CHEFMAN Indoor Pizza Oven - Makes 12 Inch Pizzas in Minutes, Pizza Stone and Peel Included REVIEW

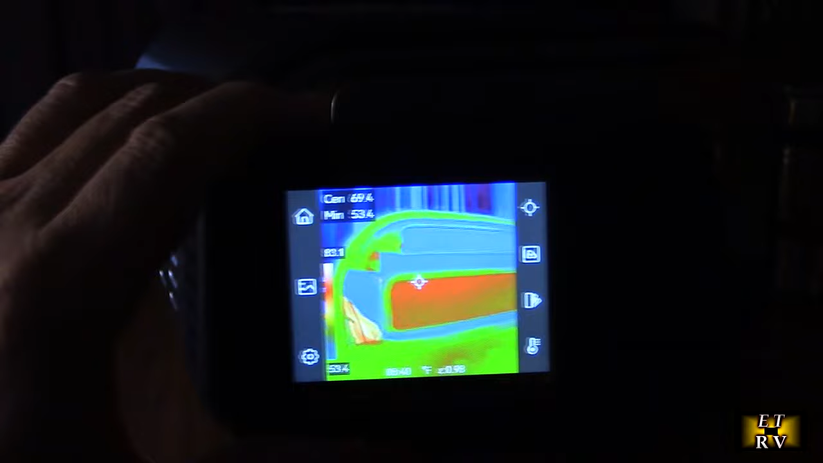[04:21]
that it's not hot on the outer portions of it but you can see that it's obviously
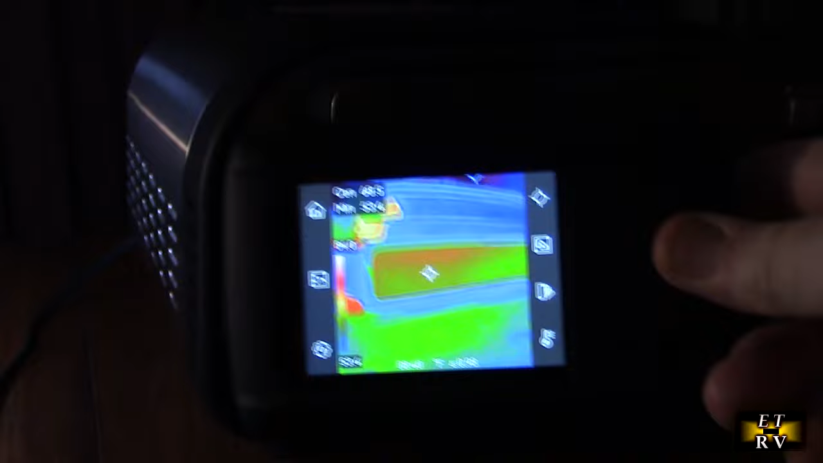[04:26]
hot where the stone is and that's a sign that it's pretty efficient it's got insulation